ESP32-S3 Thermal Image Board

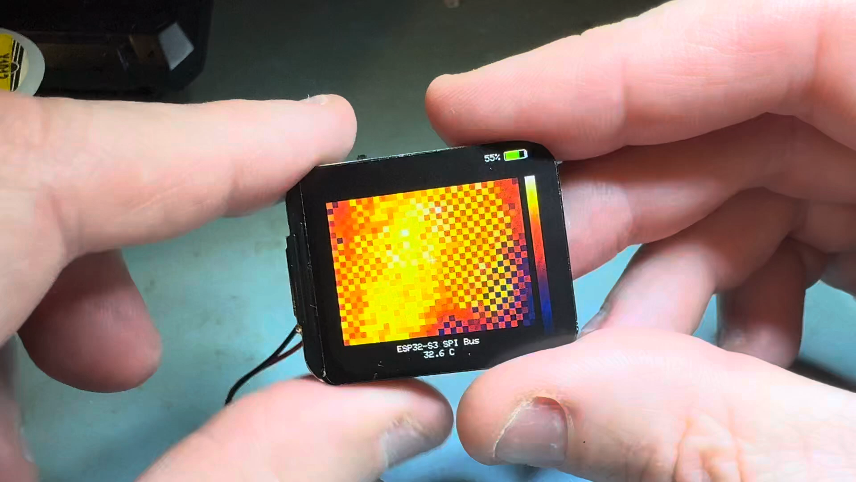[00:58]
On screen: spot 32.6°C
It's all put on the back of a 1.69 inch LCD.
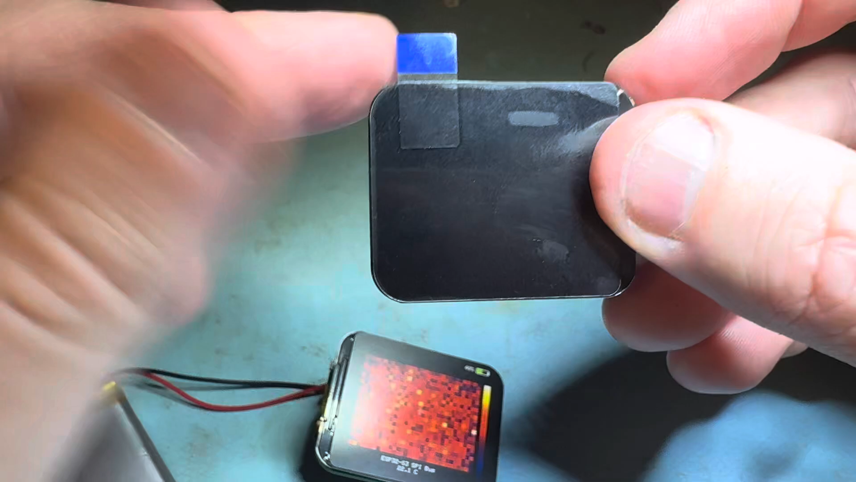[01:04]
They are very thin and 12 pin
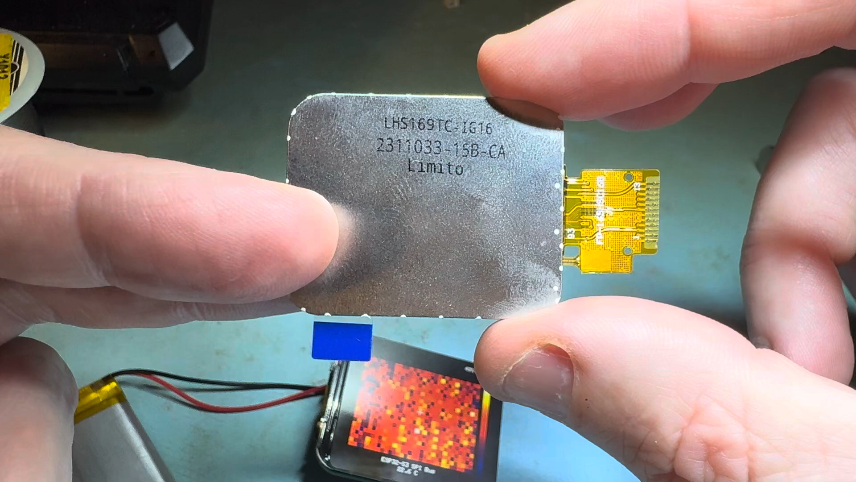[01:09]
have an SPI interface and that's what it looks like when it's powered up.
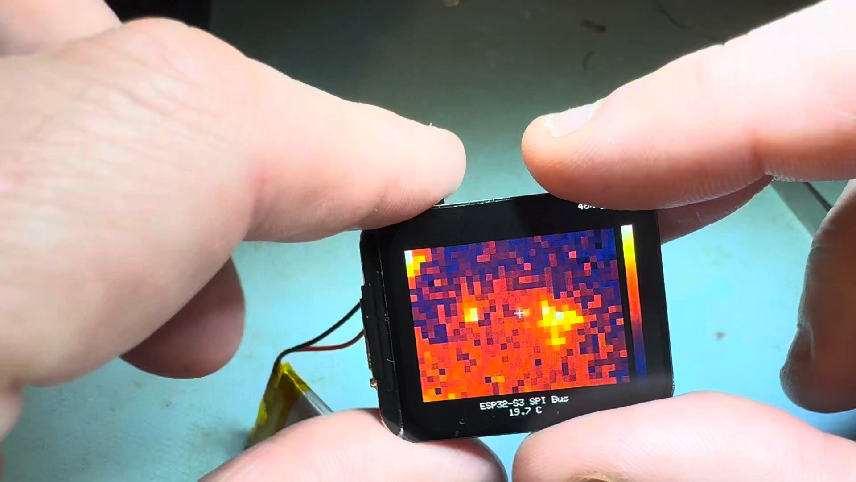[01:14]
On screen: spot 19.7°C
It has the little battery icon there and
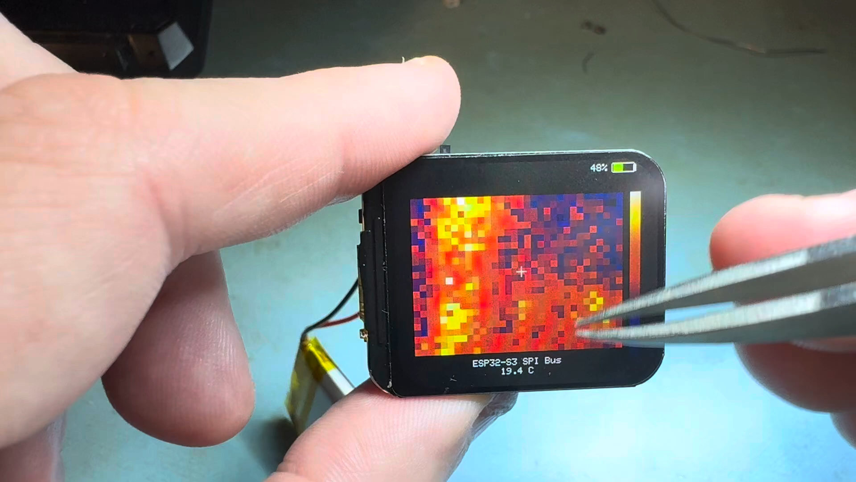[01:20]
On screen: spot 19.4°C
the cross hairs tell you the temperature of that area.
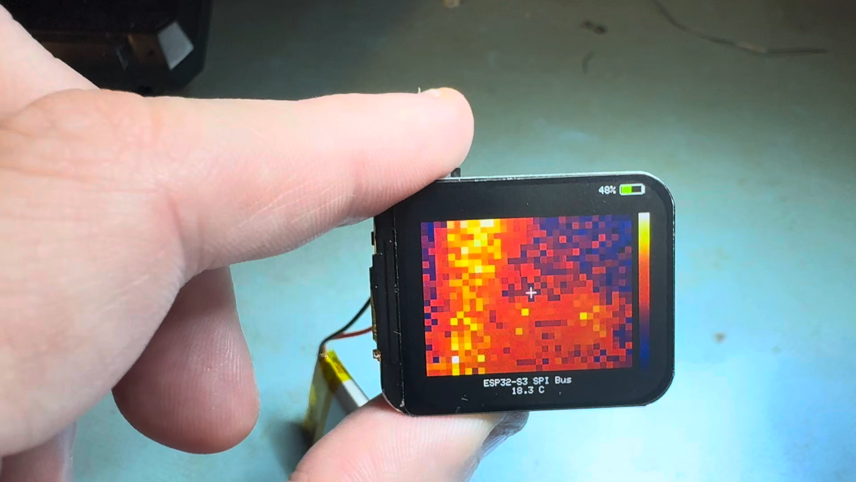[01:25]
On screen: spot 18.3°C
So I'm just going to bring over my soldering iron.
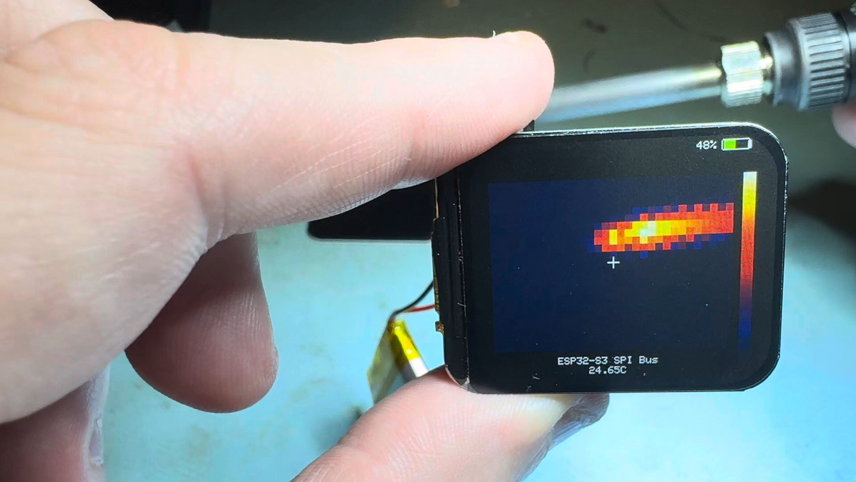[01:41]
On screen: spot 24.65°C
It's pretty good at finding hot spots on a circuit board if you have a short somewhere. There it is and the refresh rate for
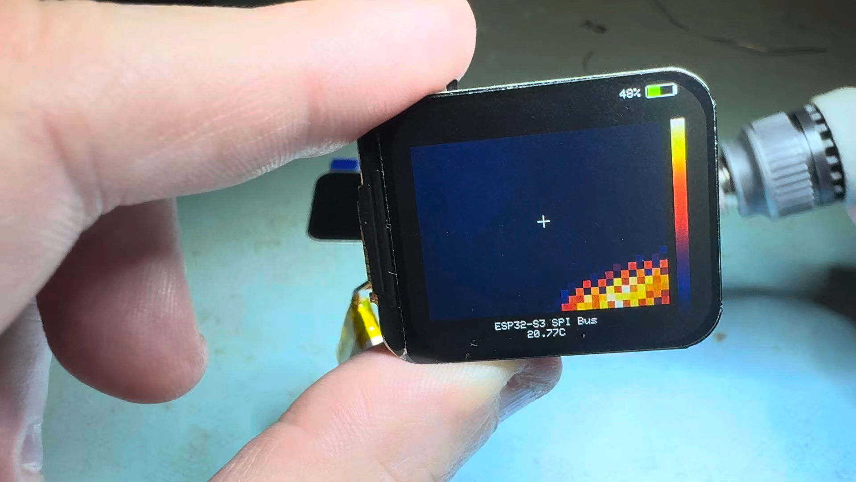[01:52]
On screen: spot 20.77°C
SPI interface is pretty good.
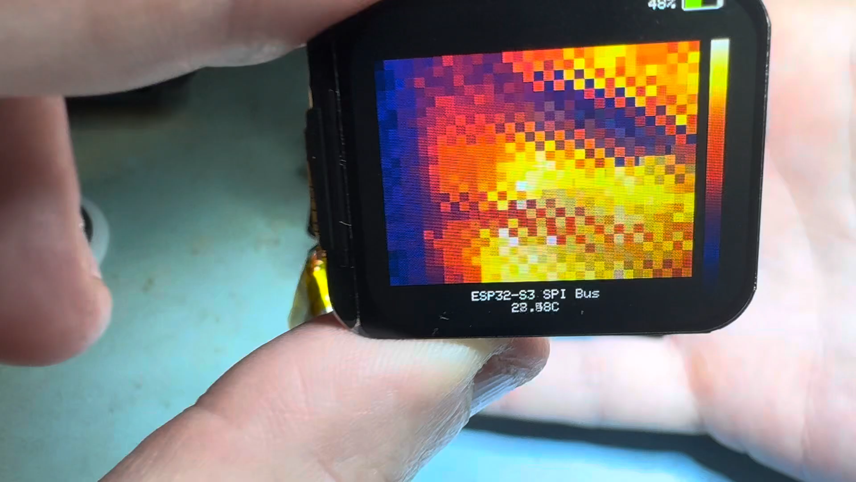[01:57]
It is a little bit glitchy because I have the I2C bus and the
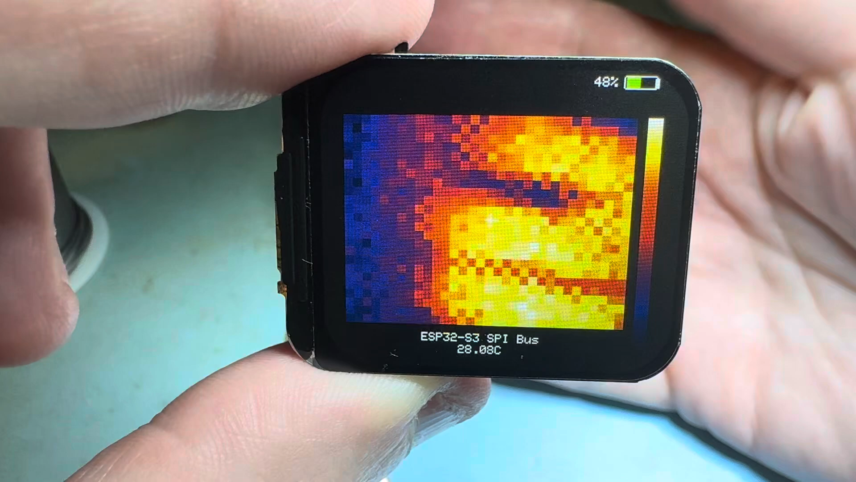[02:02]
SPI bus maxed out but so far it works pretty well.